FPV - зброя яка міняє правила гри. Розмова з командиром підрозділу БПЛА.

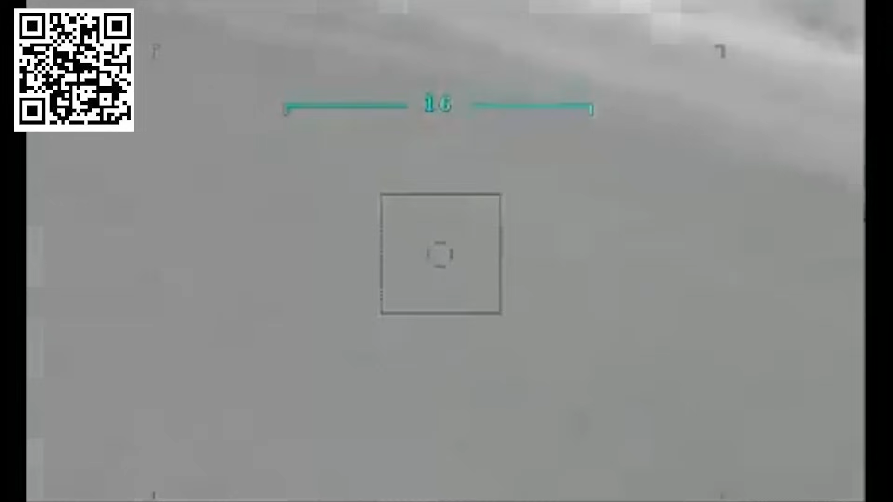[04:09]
Даний цей барактар, він є з БПЛА першого класу, тобто його злітна маса більше 150 грам.
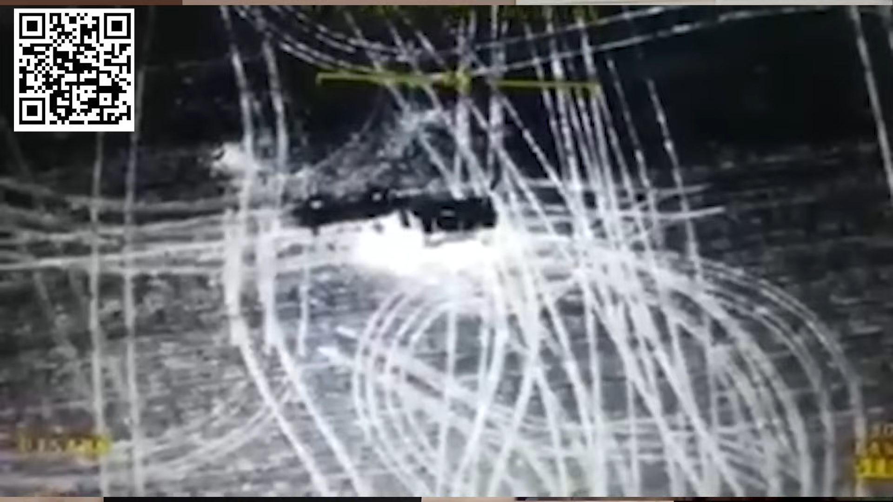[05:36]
Він може бути як розвідувальним, так і ударним.